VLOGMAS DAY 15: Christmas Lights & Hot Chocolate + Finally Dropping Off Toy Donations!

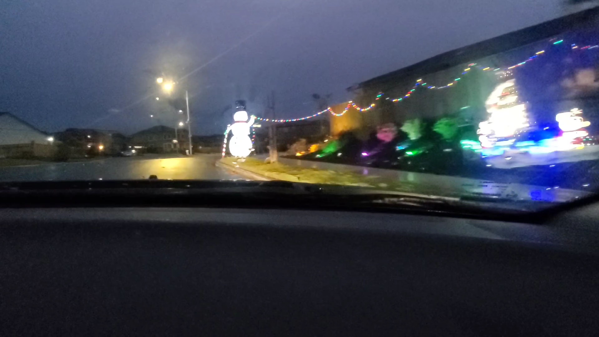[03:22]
and um this is the first house that we saw um they have a very long lawn so they have a bunch of decorations and it looks really really good it started to rain to you guys so as i predicted it was gonna rain but it was some really nice decorations out here so cute